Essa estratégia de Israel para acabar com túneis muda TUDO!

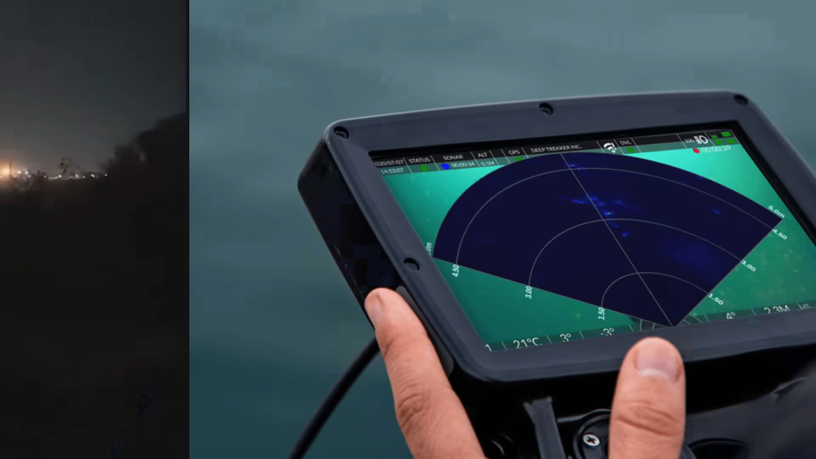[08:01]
Logo atrás das linhas de frente, equipes especiais de tropas com um equipamento sonar extremamente inovador vasculham o campo de batalha. Embora não esteja claro de onde Israel obteve esses sonares,
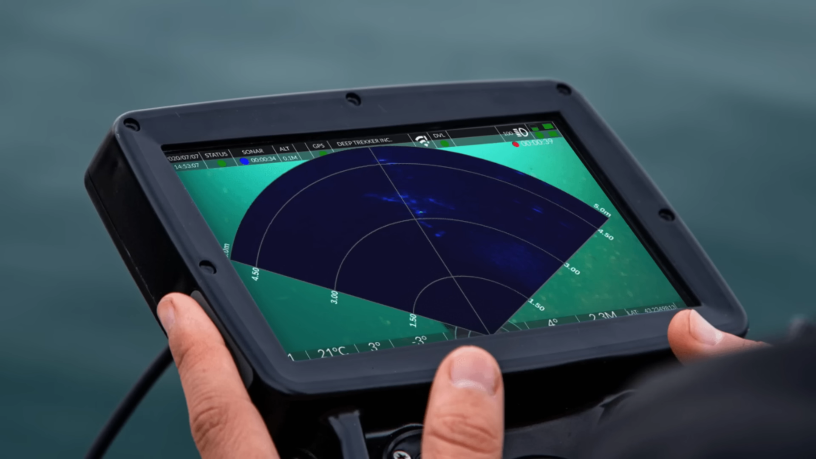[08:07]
sabemos que eles os usam para criar um mapa de 3 dimensões do que está abaixo deles.